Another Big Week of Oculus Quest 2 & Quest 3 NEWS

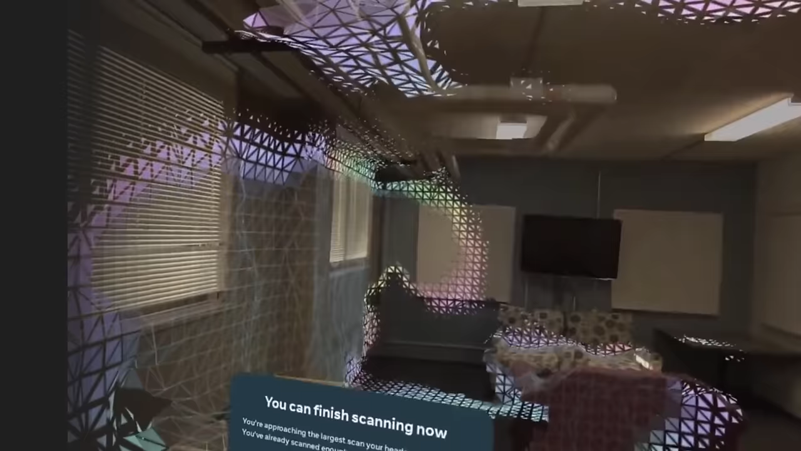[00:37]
Great for VR experiences, but especially beneficial in Mixed Reality because it'll
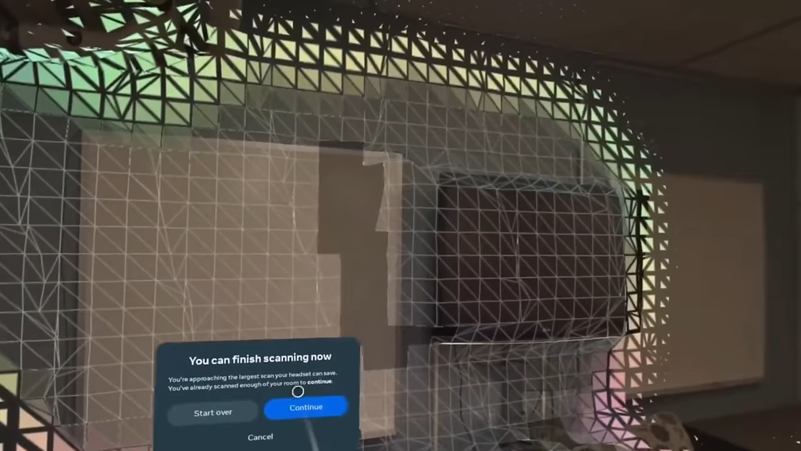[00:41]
automatically map
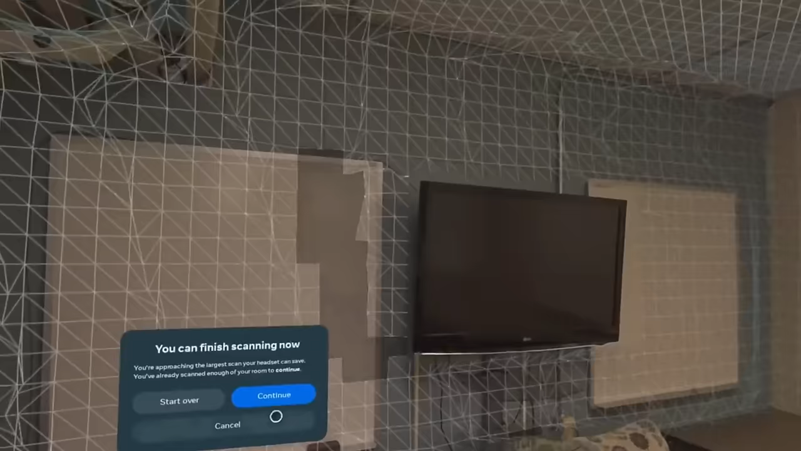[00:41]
out a table for you and then Mixed Reality experiences sometimes use this table to set down your